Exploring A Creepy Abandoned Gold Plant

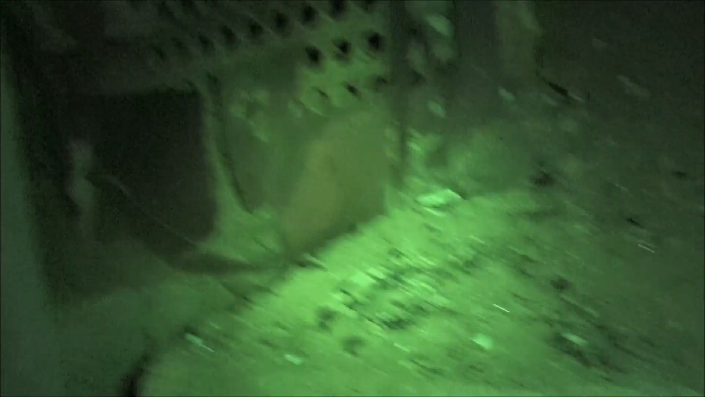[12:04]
Ah, there's nothing looking at us.
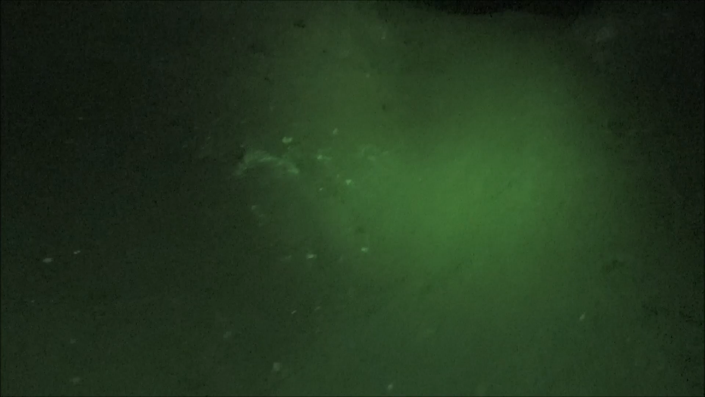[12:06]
Well, at least that we can see. I guess if we can't see it, it doesn't matter.
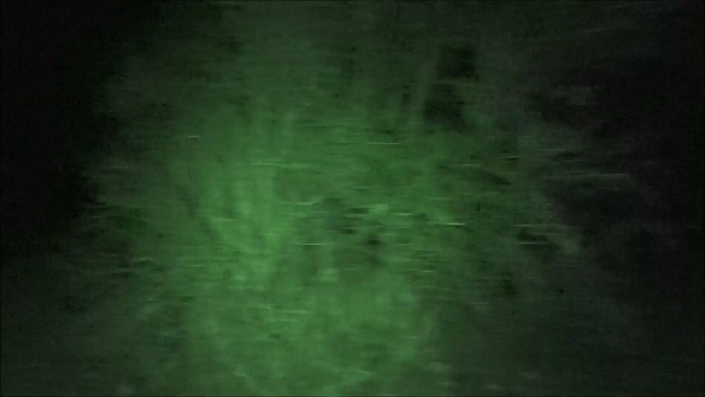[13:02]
Probably where they loaded the hoppers. Ooh, nice breeze up here.
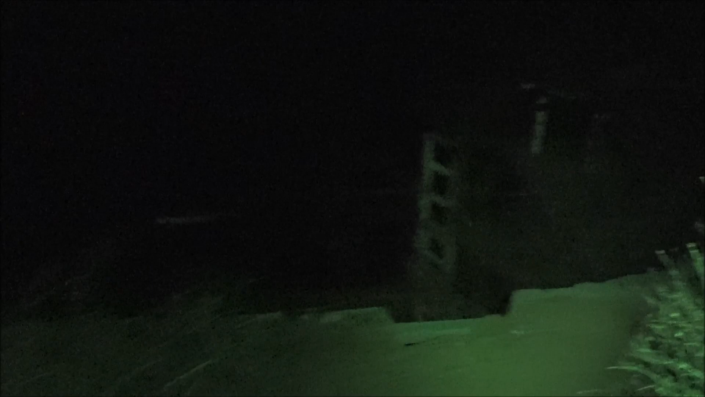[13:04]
Ah, look at this baby.
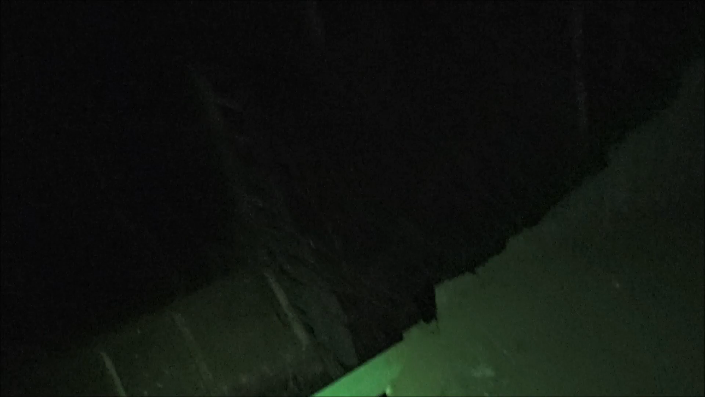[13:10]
Kinda dangerous here though, so we gotta be careful.
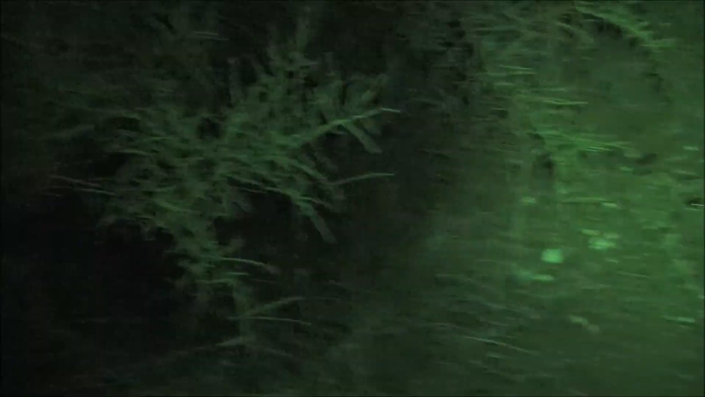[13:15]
There's some more steps. Going up to the machinery. Look at all the big cogs. Oh, there's the trommel.
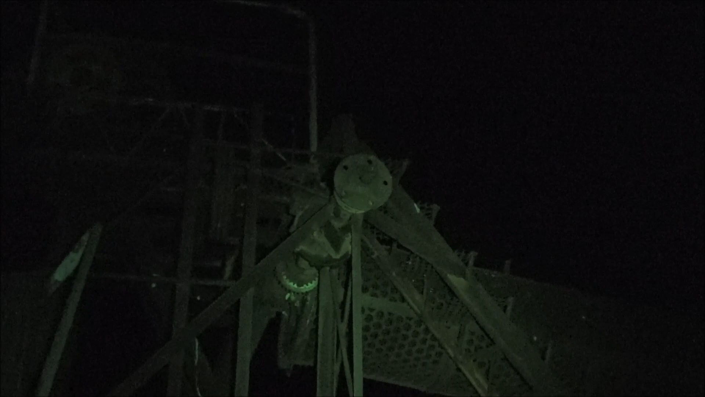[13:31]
What they would have done is they would have filled that with rocks and dirt. Nothing would have spun around like a big tumbler or washing machine. Making a screaming noise of rocks pounding on the side. And the dirt, the small little pieces would have fallen out with a gold inside. Down onto another conveyor to be processed.
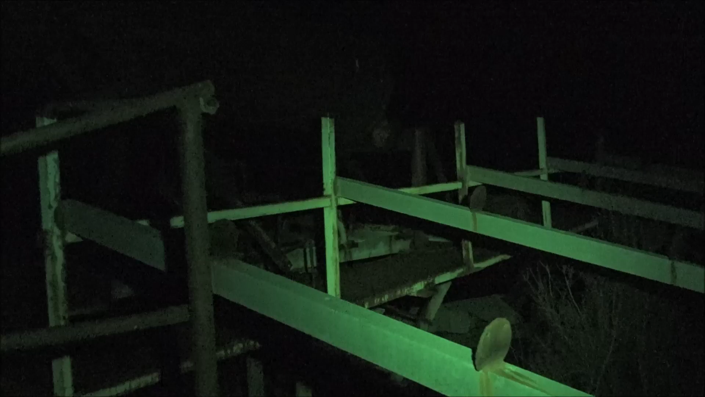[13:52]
And the rocks would roll out the end into a big pile that they would haul away.
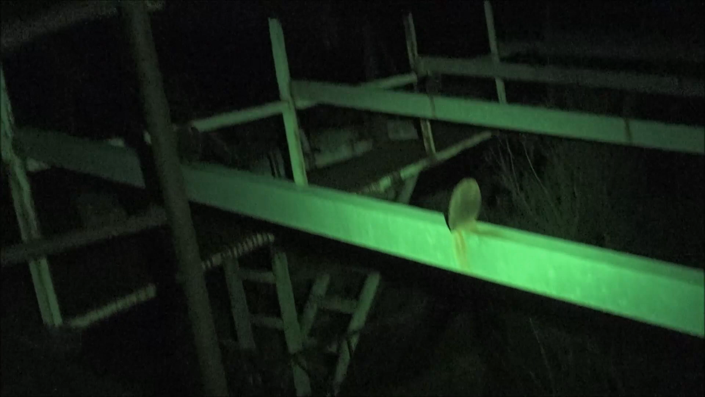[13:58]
But if there was a rock with a giant piece of gold in it or a giant piece of gold itself. It wouldn't fall through those holes and it would tumble out the end with all the waste rocks. And they'd take it out and dump it in a pile. That's one of the things we look for with our metal detectors now. Because they missed those. They just went away into the trash. So we go and look for those. Let's explore some more. I'm not sure if we should step on those or not. What do you think?
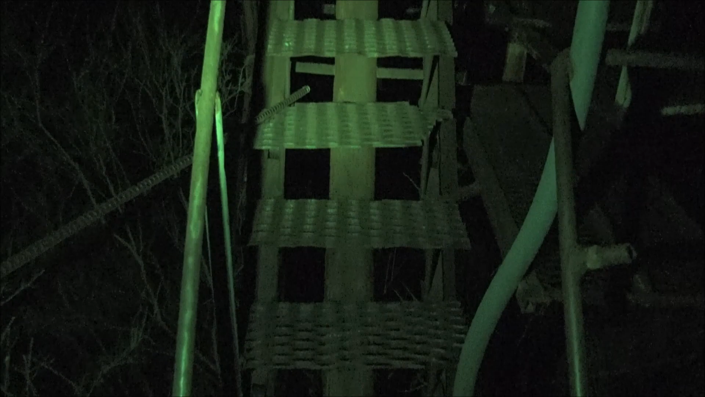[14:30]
Because if we fall, there is no rescue. Yeah, let's do it.
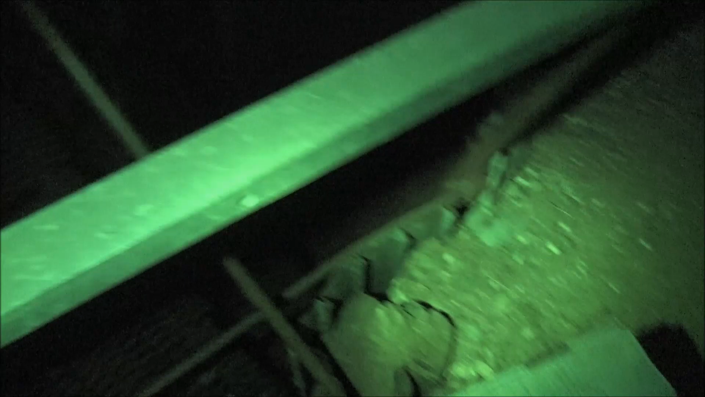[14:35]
All right. This is probably the stupidest thing I've done in a long time. Besides come out here by myself. Hopefully there's no rattlesnakes in here. Let's look before we leap. Any rattlesnakes? All right. We're going to leap.